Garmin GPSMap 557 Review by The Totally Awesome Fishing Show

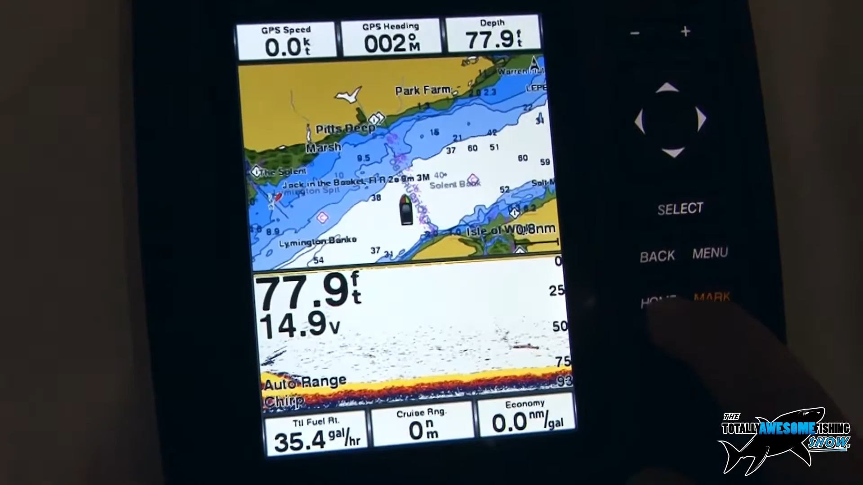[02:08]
On screen: depth 77.9 ft
And also you've got the ability to go through and also pull up the full screen sonar if you're not worried about seeing the chart information.
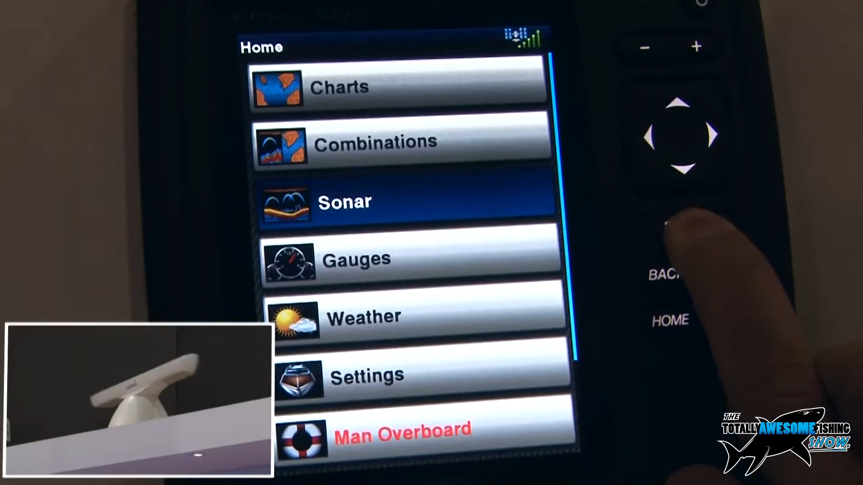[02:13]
So the fishermen might just want that. That's the one I want, yeah. I want to know where the fish are, yeah. Yeah. These units also now, they will use, the XS models will have our new Chirp technology built into them. And what is that?
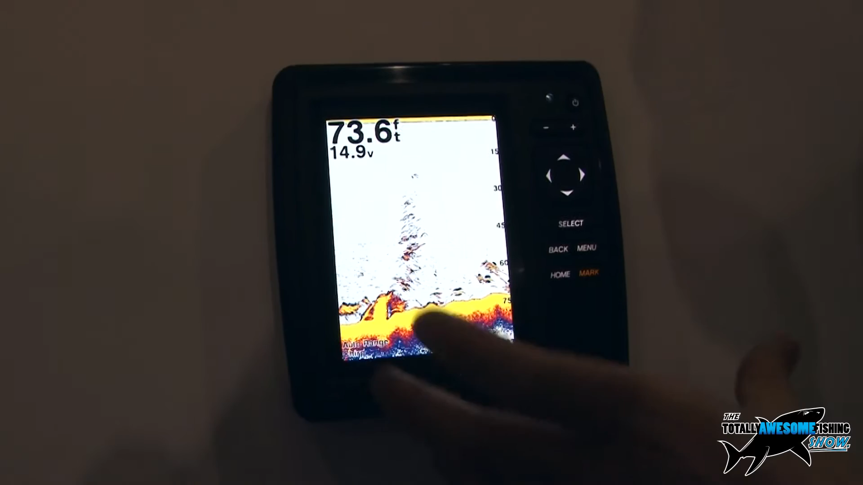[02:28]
On screen: depth 73.6 ft
Chirp is, it's a new type of transducer that's being brought out. It's a spread spectrum transducer, so it actually pulses the frequency.
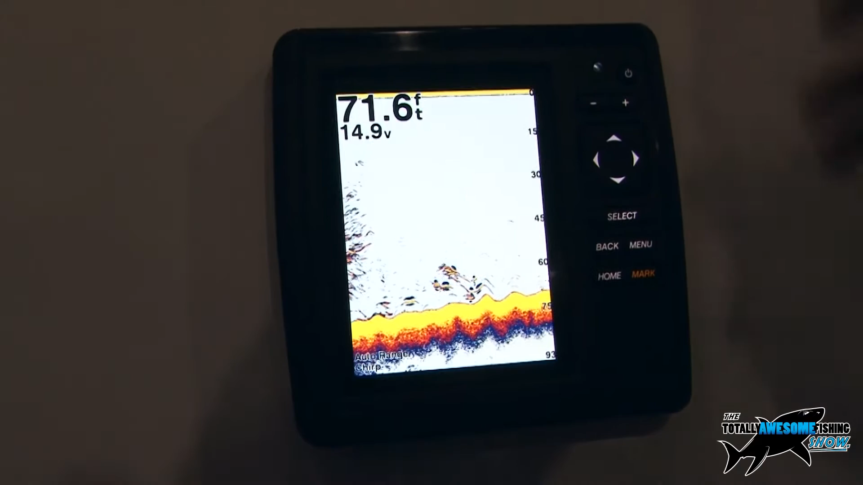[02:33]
On screen: depth 71.6 ft
So rather than using a set frequency like 50 or 200 kilohertz, it uses a different range of frequencies all in one go, which gives you the much clearer image, the better target definition.
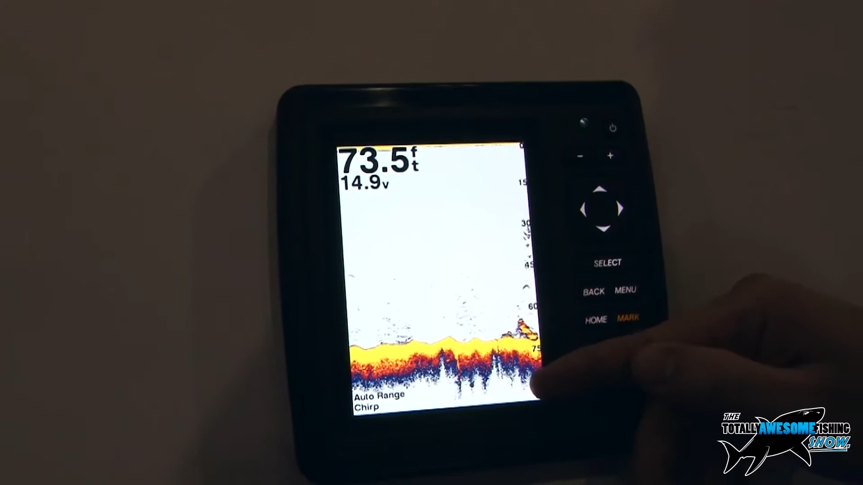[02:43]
On screen: depth 73.5 ft
So if it's a shoal of fish, as you're seeing here,
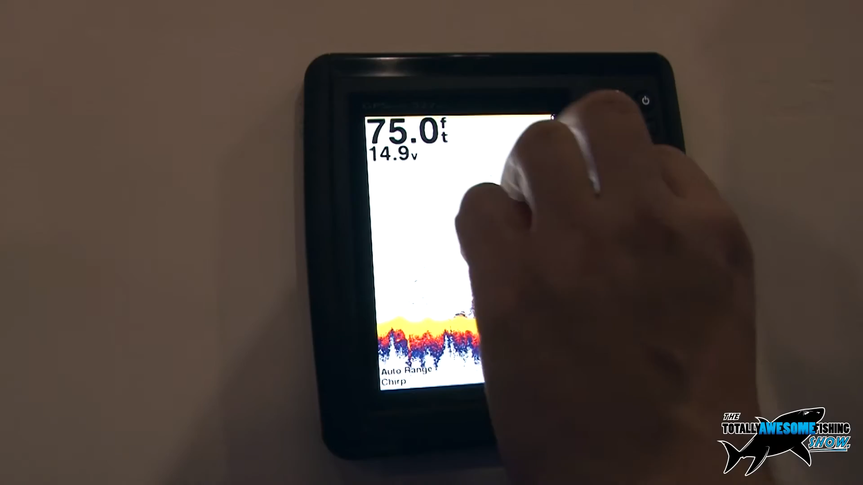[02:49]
On screen: depth 75.0 ft
rather than appearing as a large mass on the screen, it will actually pick out the individual fish target. It breaks them down effectively.
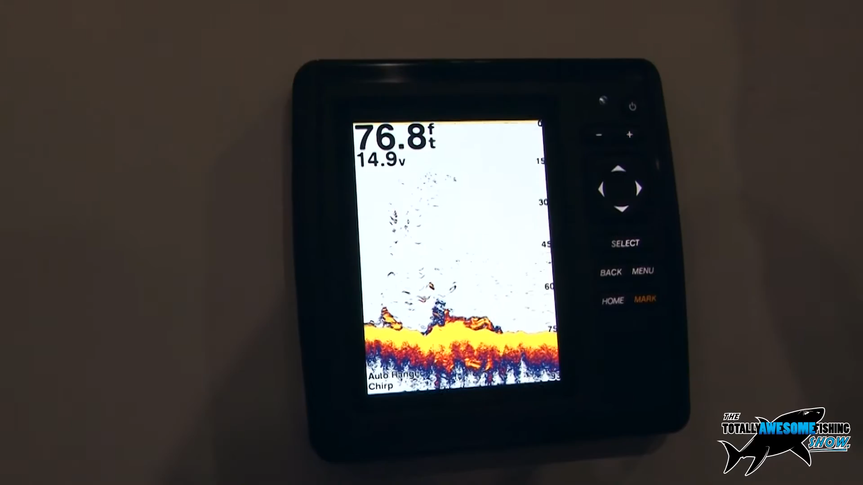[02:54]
On screen: depth 76.8 ft
Yeah. So you would see, as we're seeing here, each of the individual fish.
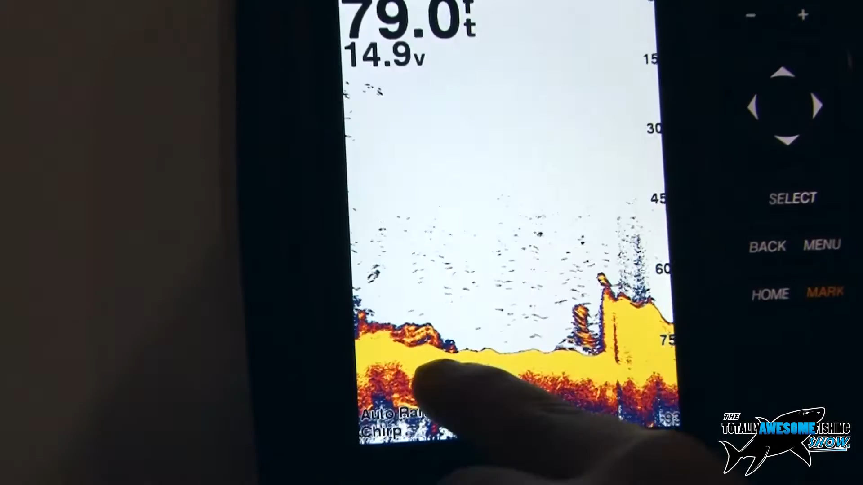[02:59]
On screen: depth 79.0 ft
But also when the fish are lying close to the seabed, you're going to stand more chance of seeing them rather than blending in with the seabed.
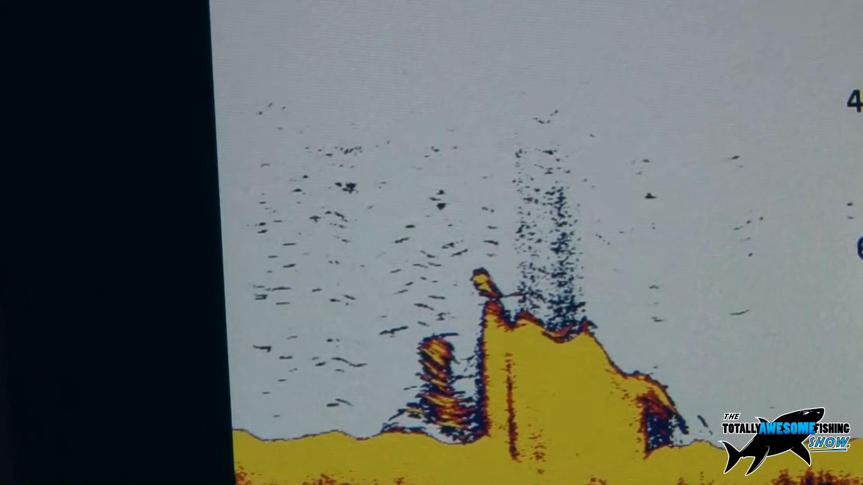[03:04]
That's what you mean, yes, yeah. So we'll have a new range of transducers that are coming out with these.
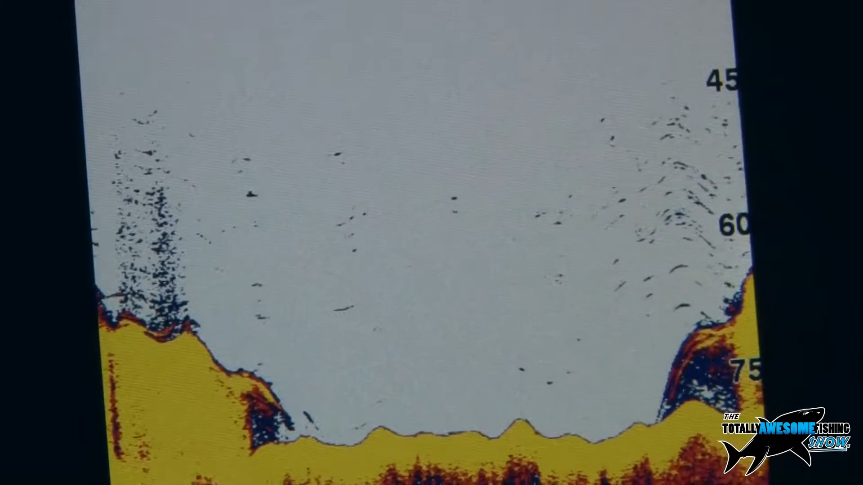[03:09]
It'll be plug and play, so they'll have the connections on the end. So you're not having to sit there and hardwire anything together.
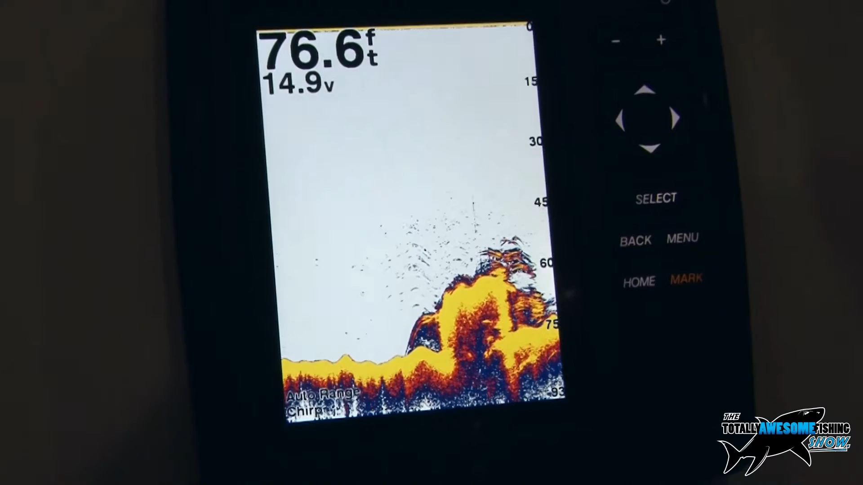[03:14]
On screen: depth 76.6 ft
It's just a simple plug and play option. GPS antenna built in on these. That's an internal one?